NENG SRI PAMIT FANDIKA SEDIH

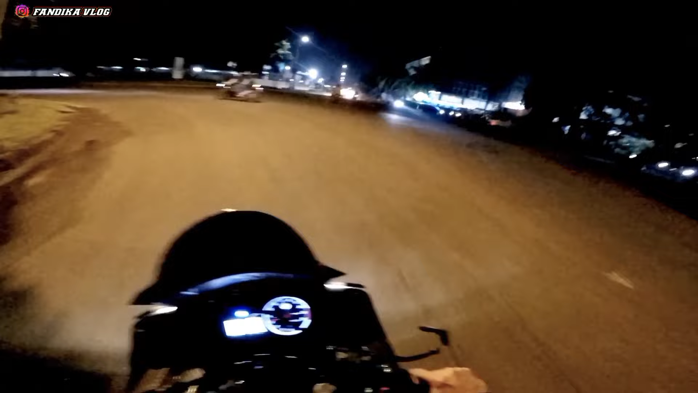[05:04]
Kok ada polisi juga, itu udah diubarin. Gimana? Oke guys, assalamualaikum warahmatullahi wabarakatuh.
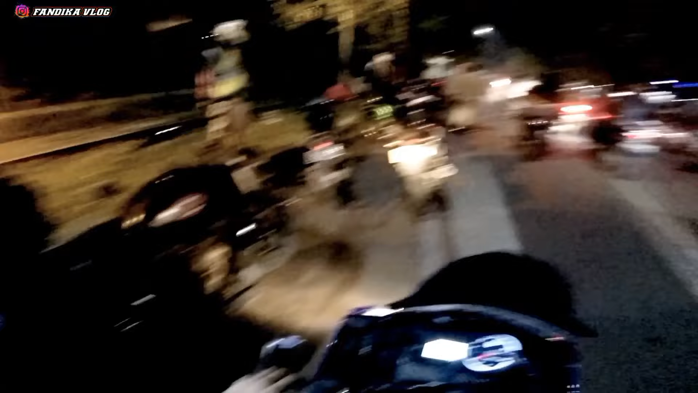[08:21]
Oh ini guys, wah ini patrolnya udah ada. Kita tahu bulat dulu.
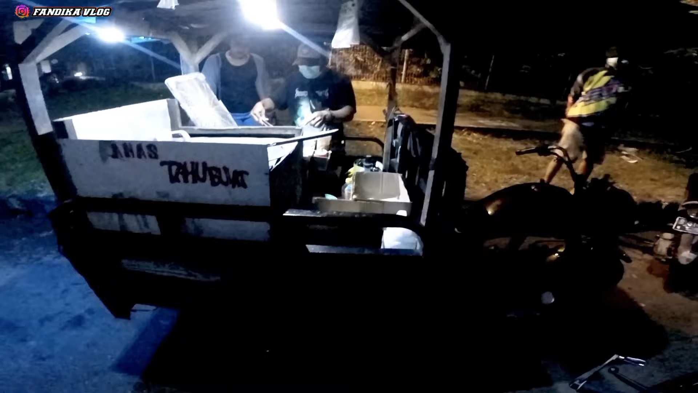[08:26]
Gila, udah. Yaudah yuk.
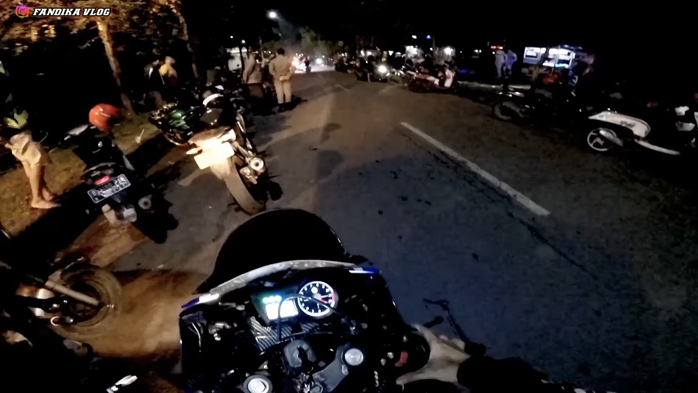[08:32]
Oke guys, gila. Oh nih. Wah, tentara juga banyak guys. Wuh, gila, udah pada bubar ini, tapi gak pada bubar ini guys ya. Alamak, cewek-ceweknya juga ini keluar semua, polisinya guys. Gak pakai masker. Emang kenapa? Hah?
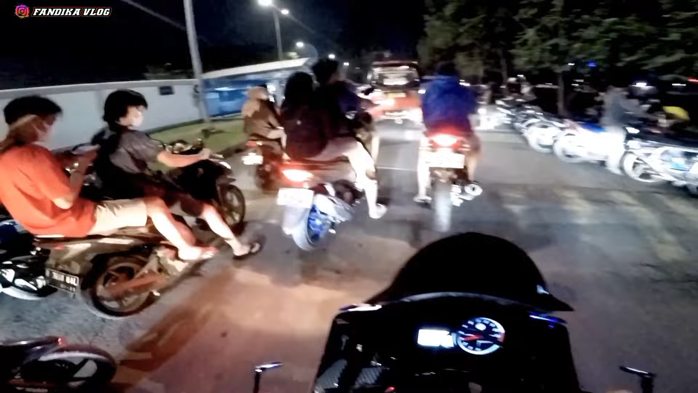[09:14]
Daripada ditegur. Iya guys, jadi mungkin nongkrong boleh ya, asal pakai masker mungkin kali ya.
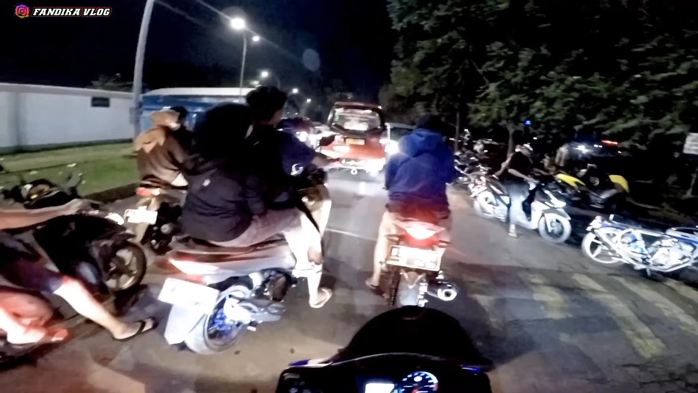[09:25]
Tahu gimana, nggak tahu ini anjir, sampai macet-macetan kayak gini nih jalan, saking keramainya gitu. Gila. Mobil juga pada kesini, kenapa nggak lewat sono aja gitu muter. Gila-gila macet banget guys.
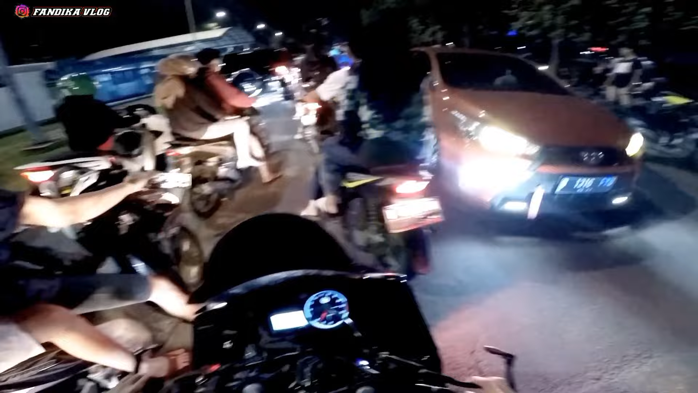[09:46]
Niat nih ngajak jalan-jalan terakhir kalinya kita ini bareng Nengsi gitu guys ya,
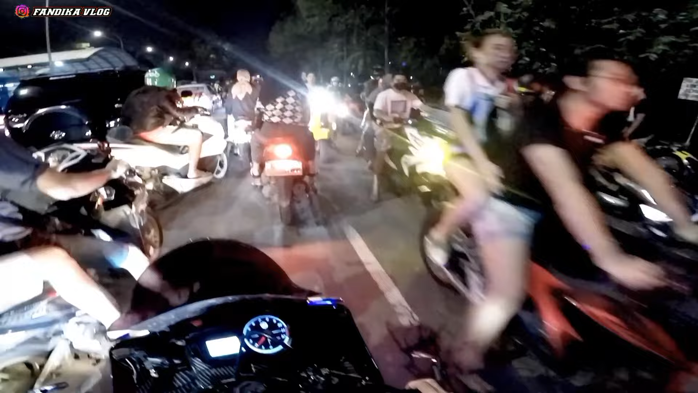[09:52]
karena dia dari Senin mungkin atau udah kapan gitu dia udah nggak di sini lagi katanya guys.
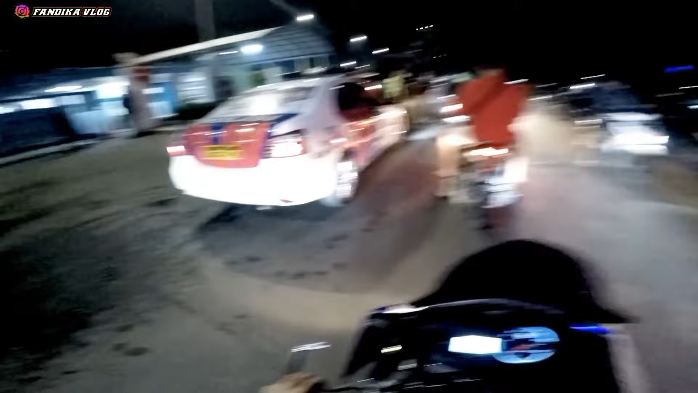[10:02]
Wah ini ada polisi juga noh, buset, nyampe di bawah ini maaf pak polisi guys.
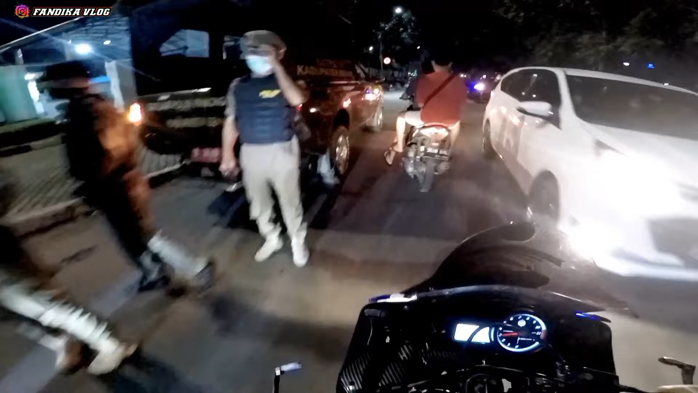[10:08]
mungkin ini vlog-vlog terakhir ke bareng Neng Sri guys ya. Sama besok mungkin sama Sun Mori terakhir kalinya bareng Neng Sri. Karena Neng Sri akan meninggalkan Pandika jauh ke sana ya guys ya. Aduh sedih sekali aing guys.